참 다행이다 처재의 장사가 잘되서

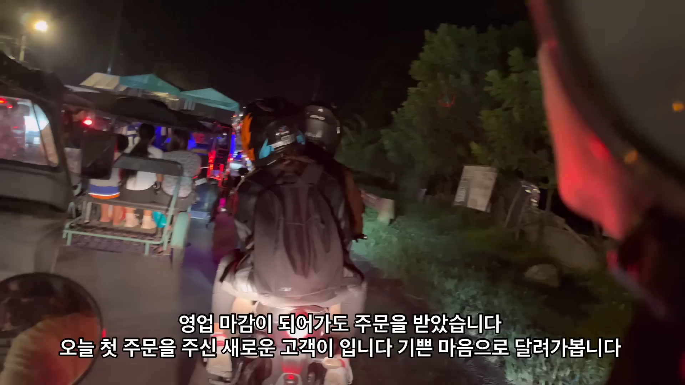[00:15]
주말이라 돌아오는 일요일이라 차들이 많은 것 같아요. 이게 많이 밀리네요. 평상시에서만 도착하는데 이러니까 토요일날 요즘에 일요일날
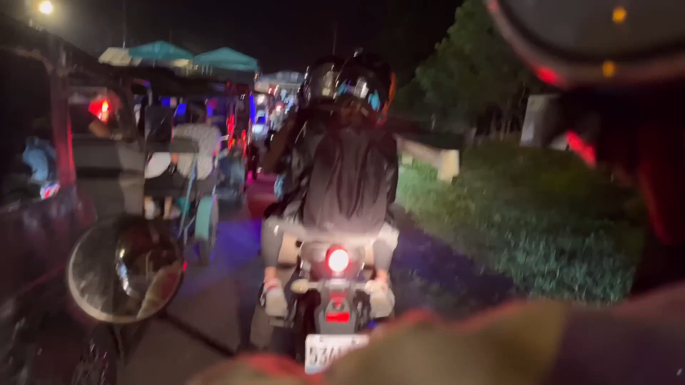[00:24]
장사가 안 되는 것 같아요. 올해 평일이 좀 되는 것 같고 예전에는 토요일날 일요일이 장사 잘 됐는데 지금 그런 것 같습니다.
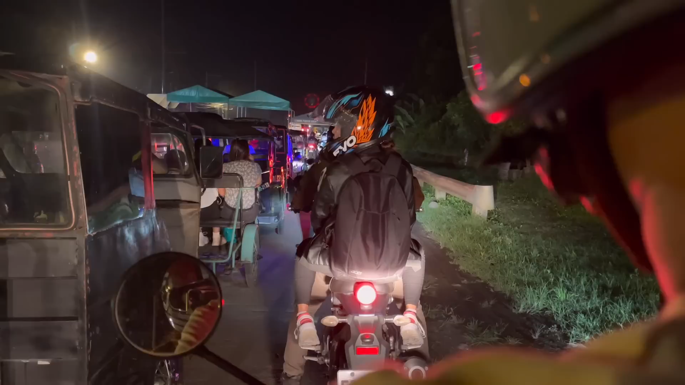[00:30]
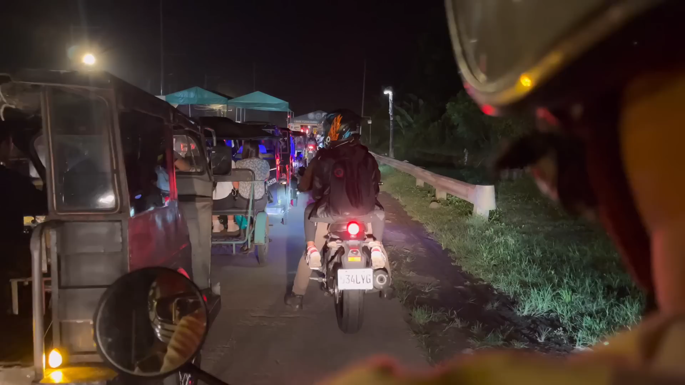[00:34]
존경하는 차들이 너무 많아요. 그래도 배달은 갑니다. 저기 돼지들도 빙 저기를 한다. 네. 걸프렌드 채팅?